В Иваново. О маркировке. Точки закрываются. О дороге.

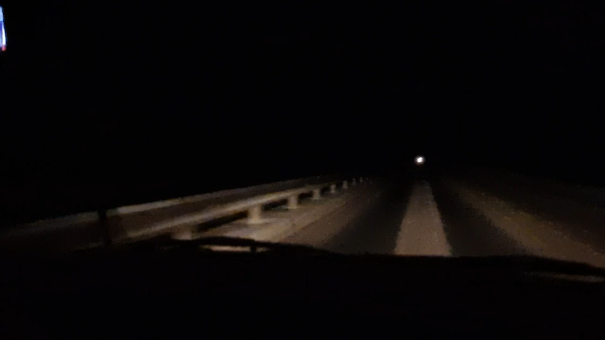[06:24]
начало я конечно не успела снять я потому что не помню где начиналось вот смотрите нам разделительную сделали это перед малинками и вот такой ширины у нас дорога с одной стороны с другой стороны мы прошлый раз ездили еще не было до разделительной была одна дорога с одной стороны они как бы обезопасили что ли чтобы со встречными да не было варить здесь очень часто аварии и со смертельным исходом страшные а
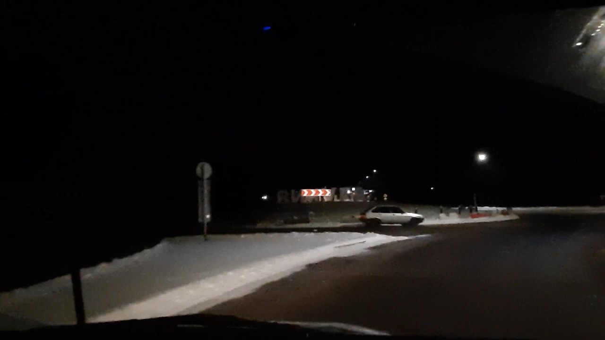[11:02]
буквы вот смотрите тут крупные буквы вот чуга трамплин трамплин трамплин уже наверное не будут больше на него забираться в общем освятили в смысле что поставили освещение с нашей стороны вот тоже тумба стоит как я уже говорю как я уже говорю у нас и в тумбу могут въехать в общем нам что не делай нам все не так и не эдак